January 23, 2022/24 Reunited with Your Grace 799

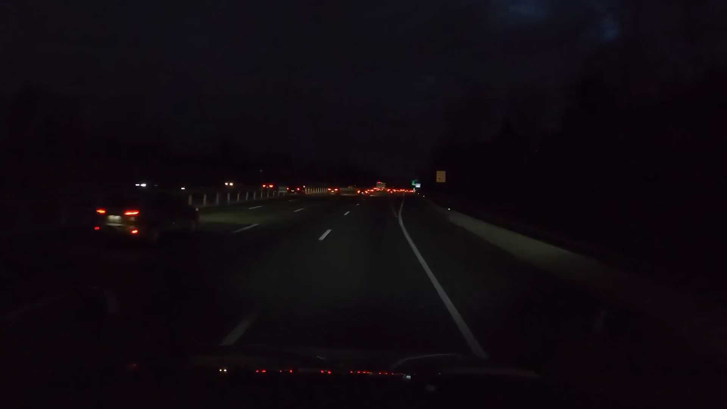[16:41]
All right, merging on to Interstate 66 West, Manassas, Front Royal, Virginia. We're down to 20 miles to Reinhardt Foods.